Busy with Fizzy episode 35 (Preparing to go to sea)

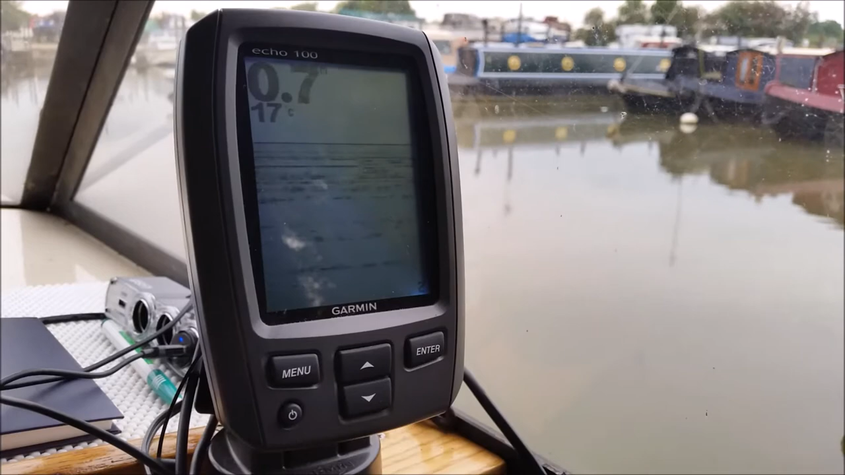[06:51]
On screen: water 17°C
We've got a Garmin one. You can put alarms on it. And it will give you the depth.
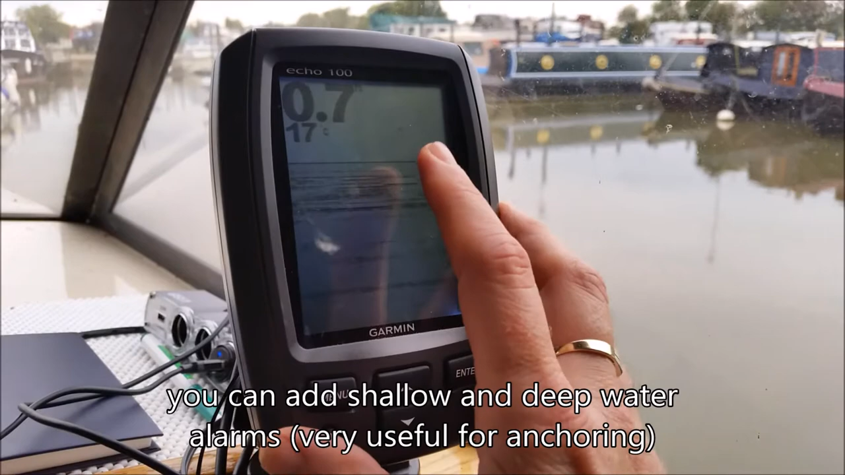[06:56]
It will show any debris or fish in the water. And it also shows you what the bottom's like.
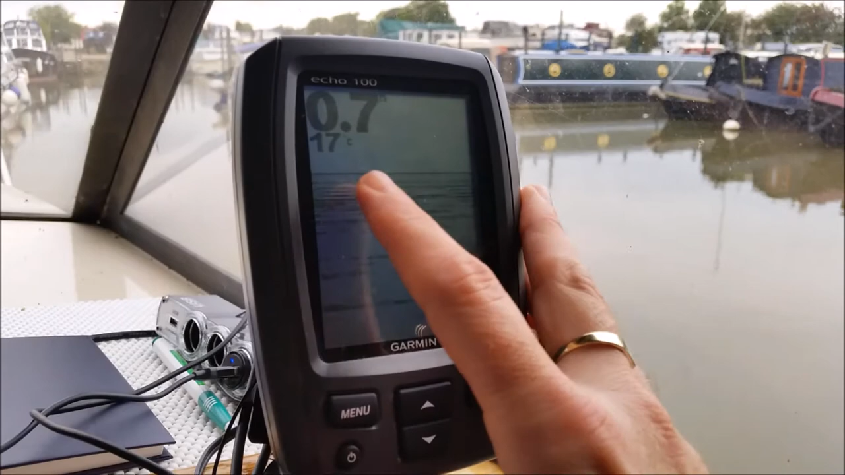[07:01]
On screen: water 17°C
And you can tell what sort of, what you've got at the bottom. In this case we're in the basin on the river. And it's all just soft mud which is flat.